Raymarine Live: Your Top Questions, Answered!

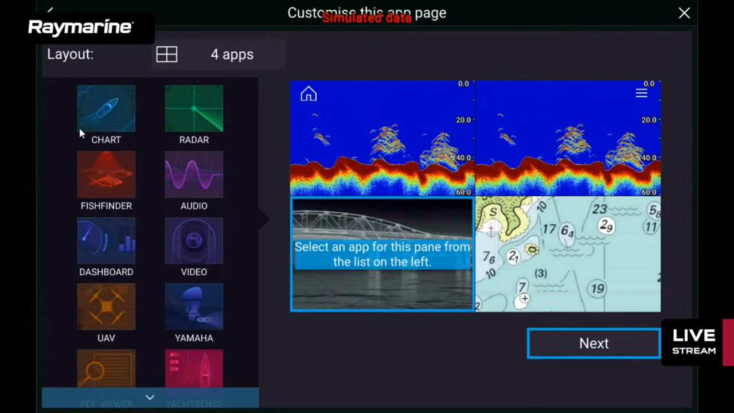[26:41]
I actually want to have fish finder there, and I want to have fish finder there because I'm going to show two different sonars at the same time. And I want to put my chart down here so that I can see where I am on my navigation plot. And then finally, I want to put my radar down here so I can watch the traffic while I am fishing.
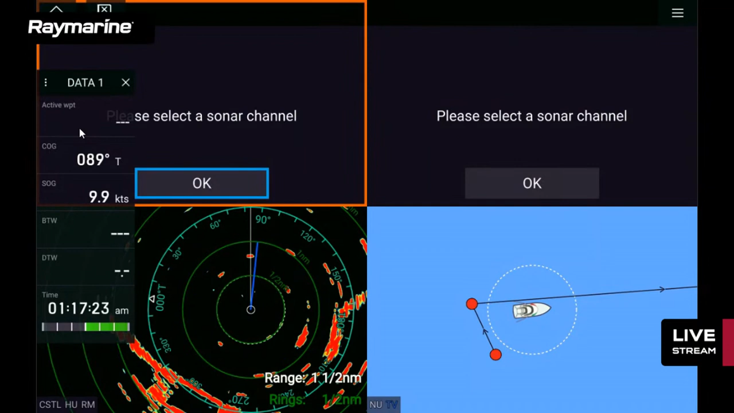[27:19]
it asks me what sonar I want to put into this window.
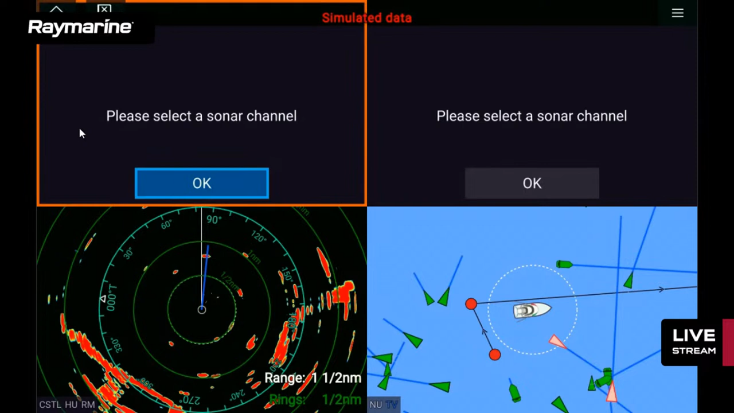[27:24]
So I just press OK. It asks me to select where my sonar is coming from.
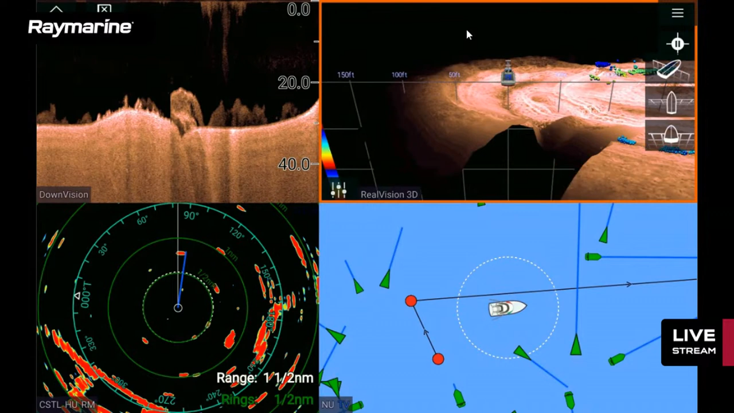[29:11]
I especially use that a lot when I'm looking at multiple sonar windows at the same time. I find that personally, I like to see my side vision and my down vision larger than my conventional sonar.
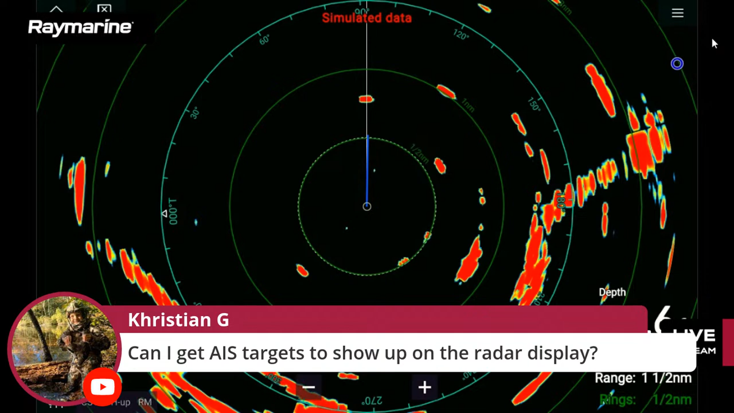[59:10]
And when the radar app opens up, I have a menu up here, just like I have on all of my other apps, to get into my system settings, my app settings. And AIS is hidden here in the targets layer.
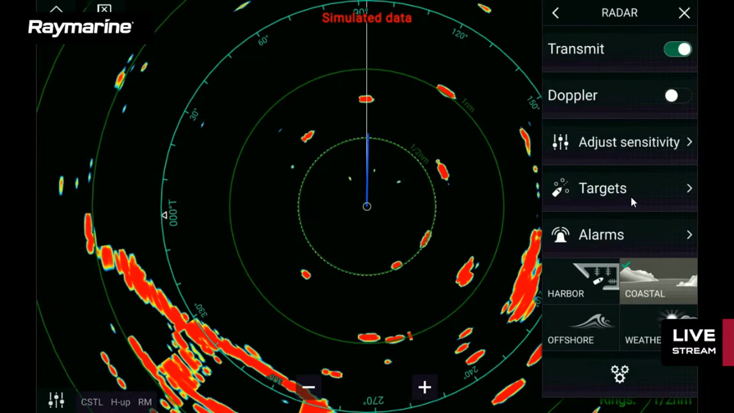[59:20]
So I go to targets, I can go to AIS settings,
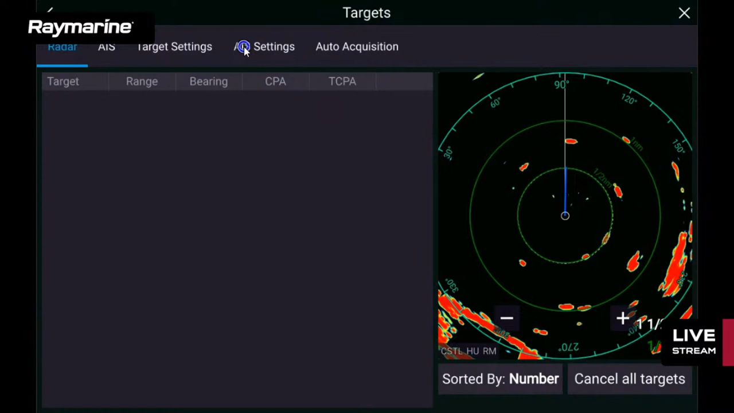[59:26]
And right here, show AIS targets in radar. So when I flip that toggle switch, my AIS targets will magically appear. You have the choice of showing standard AIS targets or enhanced targets. So the enhanced targets are the ones we see here. They have a little bit of definition and character to them to kind of discern what types of boats you're looking at. So there are unique icons for passenger vessels, for high-speed craft, for sailboats, for commercial ships, for first responders.
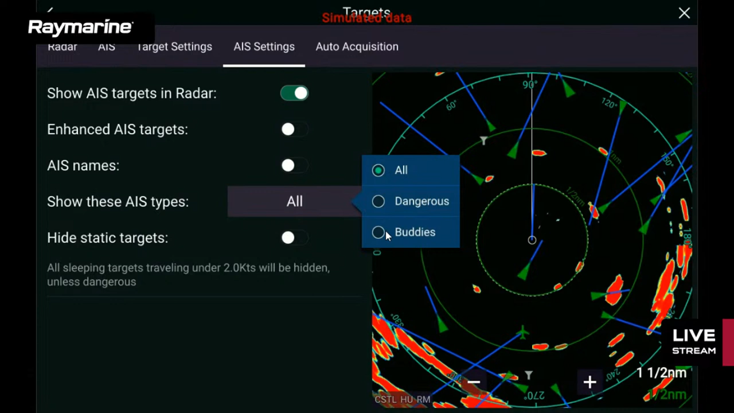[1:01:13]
So if you have friends that are boaters and you know they have AIS, or you know there's another charter captain out there that you're friendly with and you want to always know where he is and he wants to know where you are, you can actually pick him out on the display, designate him as a buddy, and it'll give him a yellow icon as opposed to a green or red. So that is the buddy system there. And this final setting for AIS on radar, and you'll also find all of these on chart, the chart plotter as well, is the ability to hide static targets. So if you turn this on, any AIS contacts that are moving at 2 knots or less will be hidden. A lot of people leave their AIS on when their boat is in the slip at the marina. So you go by a marina, there could be hundreds of AIS contacts all just there, not doing anything.
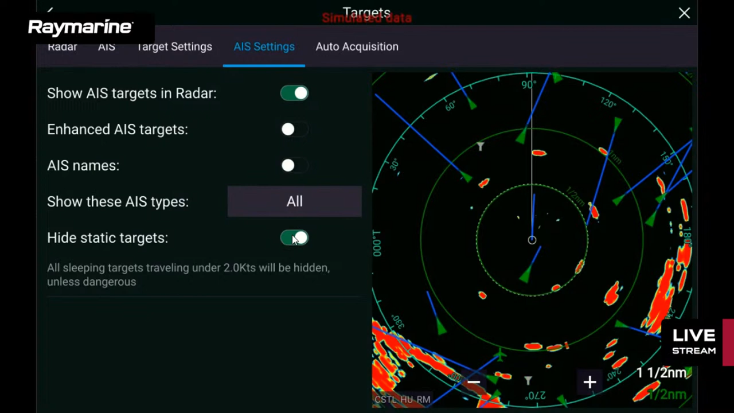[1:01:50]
If you turn hide static targets on, it'll keep all those symbols off the screen. It kind of declutters it a little bit. So that's where you would find AIS on your radar.